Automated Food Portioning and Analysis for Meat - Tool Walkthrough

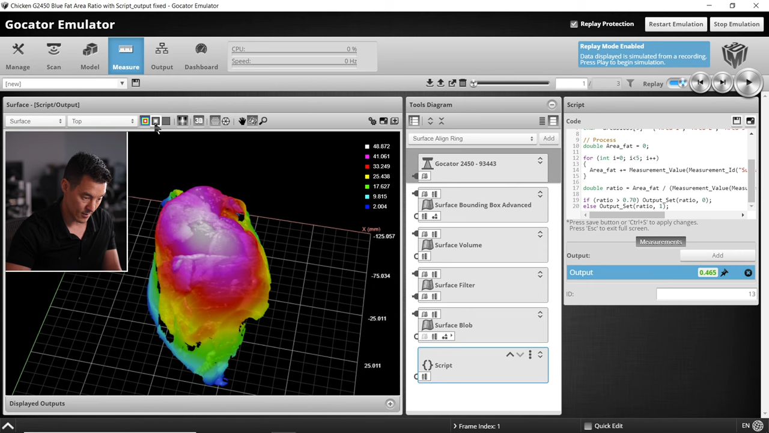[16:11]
This one has a lot of fat here that's a ratio of 0.95 that is a fail and that is a ratio of 0.46 and that one is a pass. There we go.